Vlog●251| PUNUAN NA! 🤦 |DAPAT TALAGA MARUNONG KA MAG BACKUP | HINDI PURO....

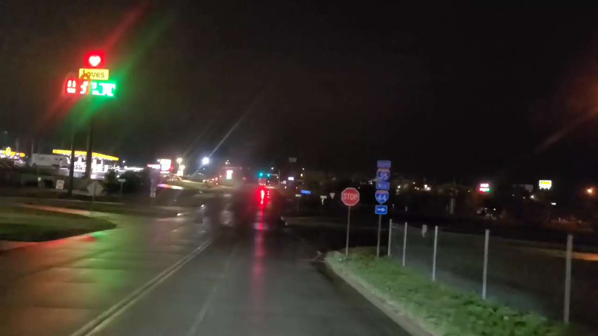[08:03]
Mukhang masyado makulay itong mga lugar na to. Ay, napunta na tayo dito be. Alam ko na, ay, I don't know. Mukhang napunta na ba ako dito? Mukhang hindi pa. Nalalaman natin yan. Mapunta tayo sa may Labs. Arriving at Love's Travel Stop. So, malamang punuan to. Pero try natin.